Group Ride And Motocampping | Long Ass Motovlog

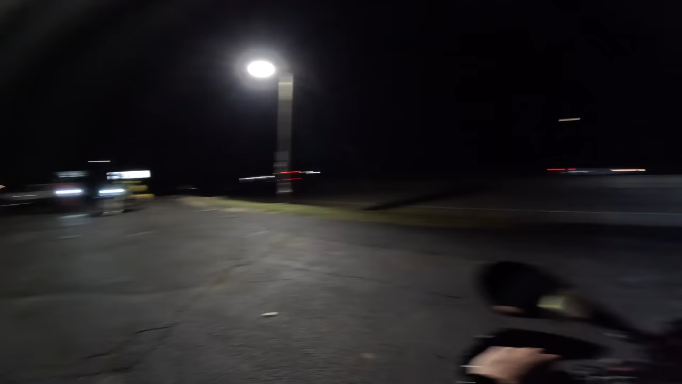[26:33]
I'm the leader. I am leading. I'm the leader. Yes, we can. I'm the leader. Oh, it's right there. Yes, so good. Look at the gas station.
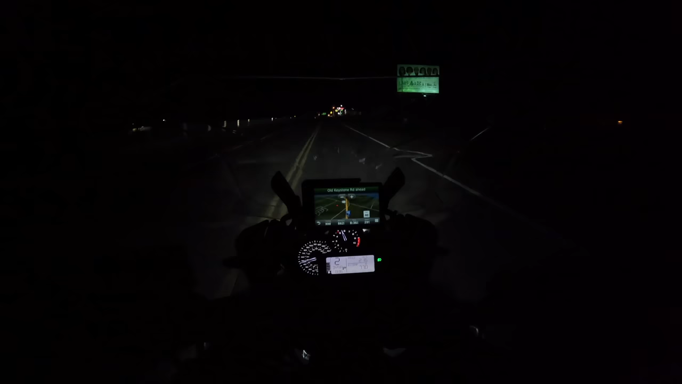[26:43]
This gas station is not as grandiose as I thought it was. I don't know if it's gonna be. Tank and Tummy.